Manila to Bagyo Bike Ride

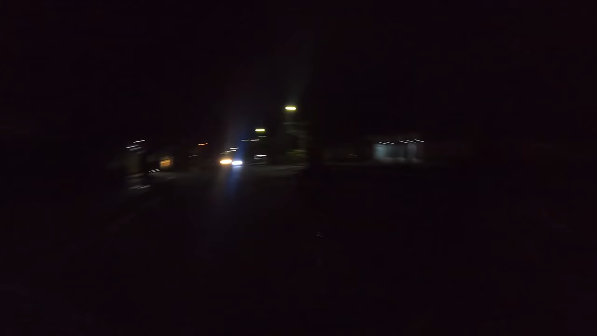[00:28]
Tsaka si Charles nandun sa dilim. Good morning. Yo, good morning mga Putput. So linggo na naman. Ride na naman tayo.
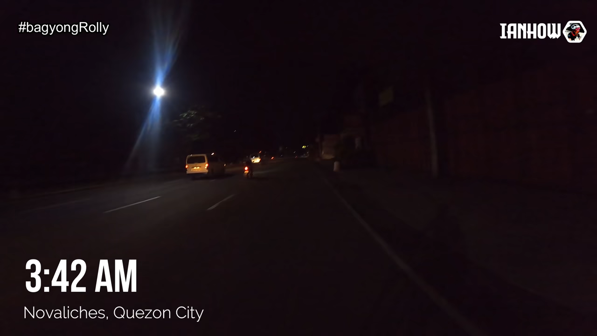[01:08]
Ang supposedly target naming alis 3 AM. Kaya lang eh, medyo napasarap ng tulog ng konti.
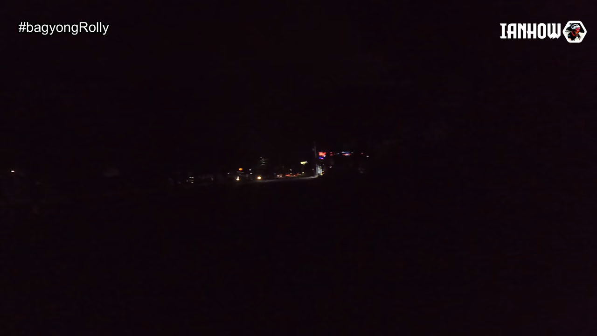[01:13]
Pero okay lang, 6 AM naman ang meetup natin doon sa San Pedro. So meron pa tayong lampas 2 oras para makarating doon.
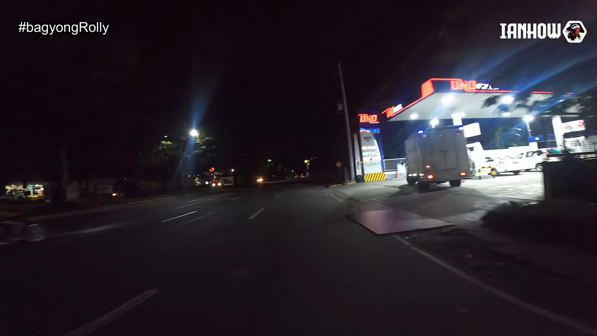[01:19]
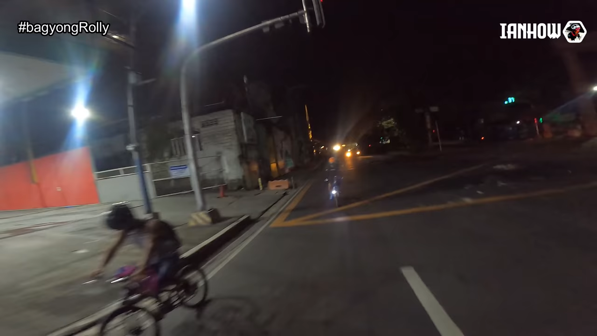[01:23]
Andito na tayo sa may Sandigan Bayan, Batasan.
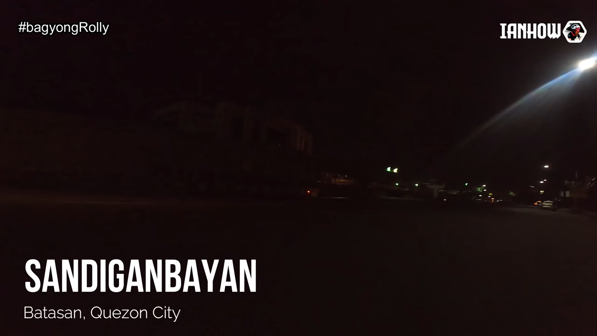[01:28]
Medyo wala pa tayo makita, medyo madilim-dilim pa ng konti eh. Ang luwag ng Commonwealth Avenue, gantong oras, madaling araw.
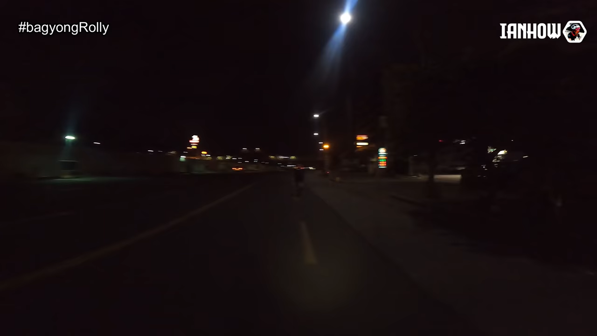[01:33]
So galing mo Baliches, didiretsuhin lang natin itong Commonwealth Avenue. Tapos kakaliwa tayo papuntang UP Diliman. Tapos mag C5 tayo. Yun, nandito na tayo sa Tandang Sora.
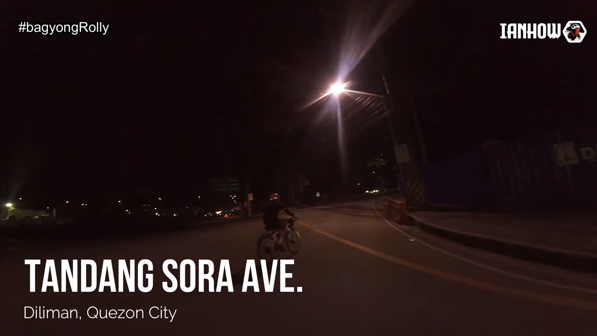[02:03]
Approaching UP na tayo. Meron dito na sa truck, ewan ko makikita natin. Kapot-pot natin. Yun oh.
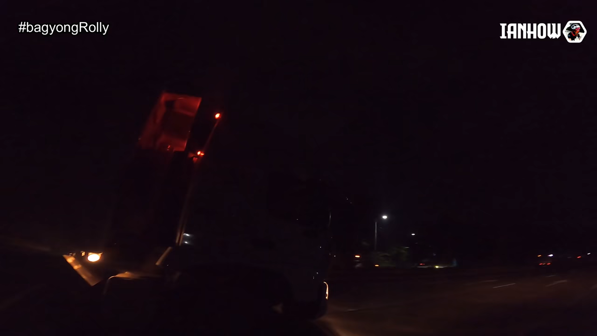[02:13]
Wala ka lang kung kita, sayang.
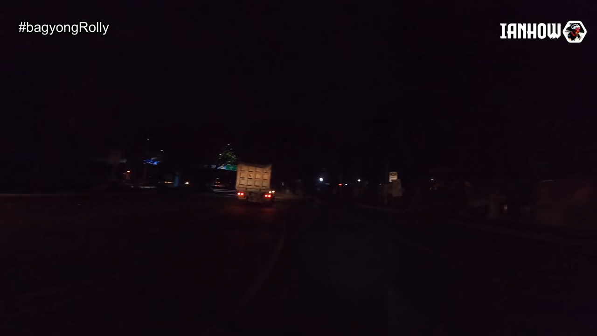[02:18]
Ito na, yung nasa kanan, medyo madilim lang. Pero UP Diliman yan.
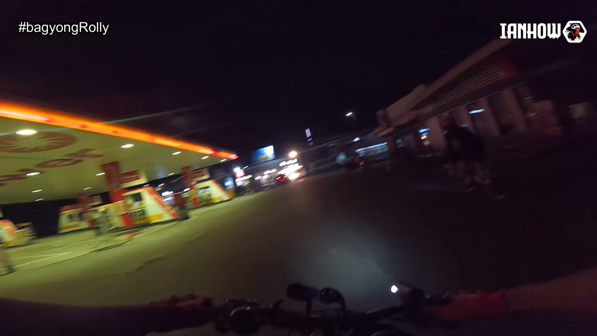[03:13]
Daan muna tayo dito sa ano, sa Shell.
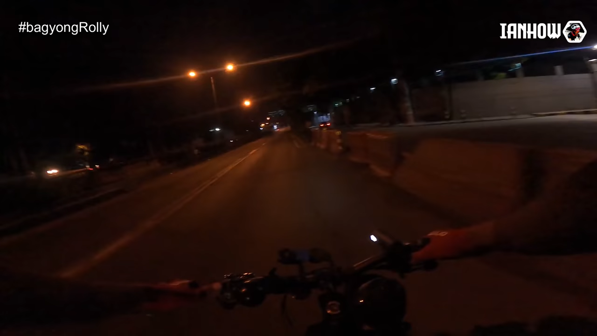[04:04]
Uy, madilim pala dito sa park na to. Ah, pag kumana ka dyan, papuntang BGC, ah, market yan, no?
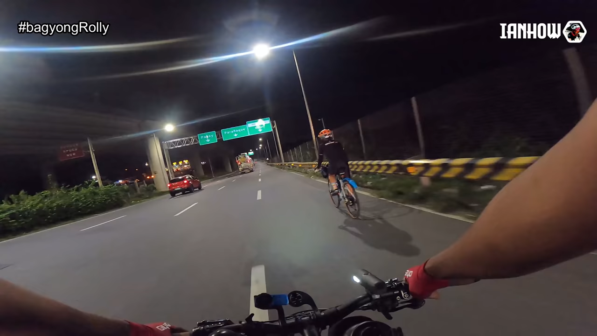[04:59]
Ayun, kakaliwa na tayo rito. SLX na yan eh.
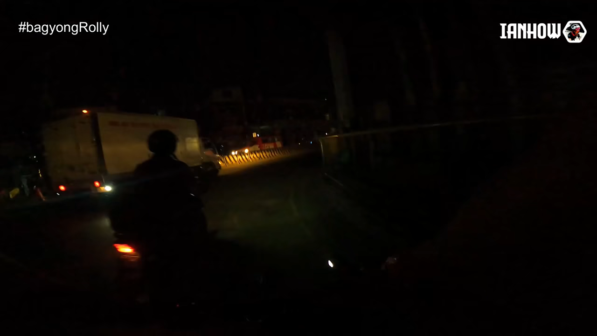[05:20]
Nakatayo mo. Yan, dito na tayo sa Bikutan. Pagdating dito, kakaliwa tayo dyan. Pasok ulit tayo sa may service road.
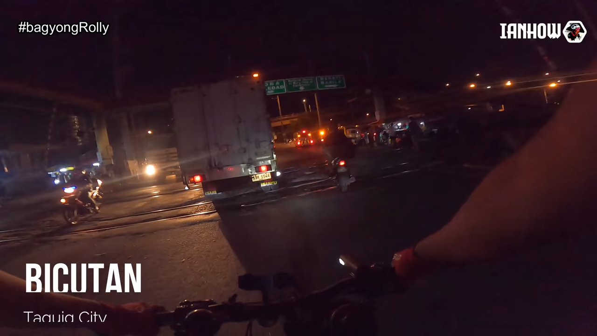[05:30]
Yan. Ah, medyo marami na sasakyan ngayon ah.
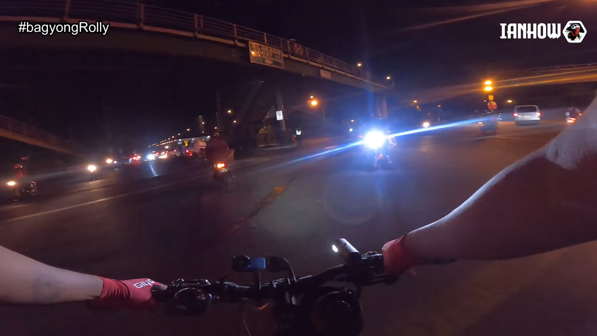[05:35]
Time check, 5:19. Dito na tayo sa Bikutan. Diretso lang to.
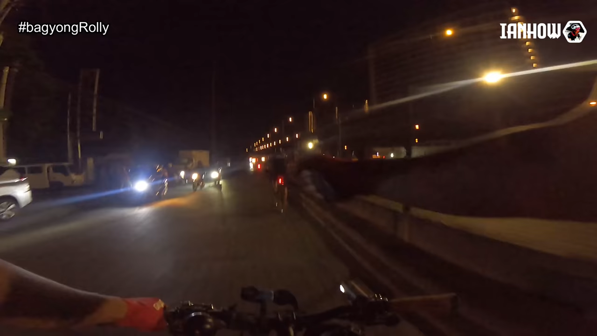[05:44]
Dalawang service road. Dalawang mahabang ganun. Tapos muntin lupa na tayo. Ay, medyo mahirap pamadyak ah. Lakas ng hangin, sumasalubong na doon ano. Sabi kasi sa balita, meron daw bagyo, bagyong Rolly. Pero sa south naman yun, bandang Bicol yata. Tsaka mamayang gabi pa yata yung landfall. Kaya tingin ko naman okay pa tayo kayo umaga. Hanggang mamaya pag-uwi. Yun, nandito na tayo sa sukat.
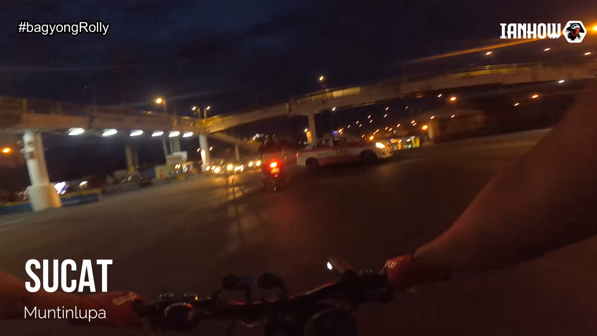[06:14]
Isang stretch pa ulit na ganun. Medyo mahaba ah. Isang stretch na lang to. Tapos alabang na tayo. Yun, time check 5:40 ng umaga.
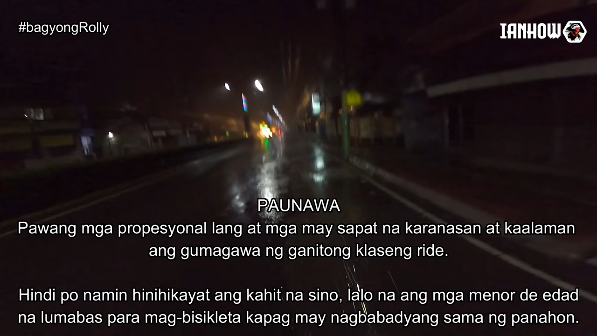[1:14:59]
No, banta rito sa Dasmariñas. Medyo mababang lugar na to eh. So medyo nabawasan na yung lamig. Pero yung ulan tuloy-tuloy pa rin.
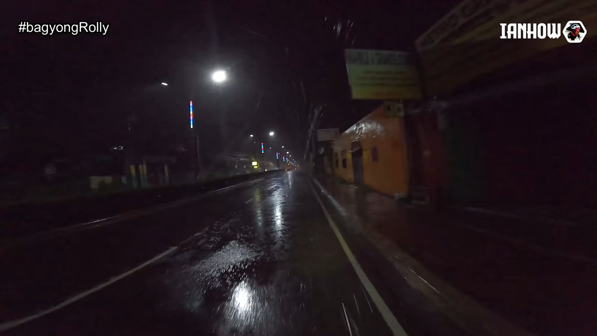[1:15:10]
Saka patag na to, hindi na masyadong lusong. Kaya padyak-padyak na rin kami. Medyo effort na. Kanina madali-dali lang, puro lusong lang.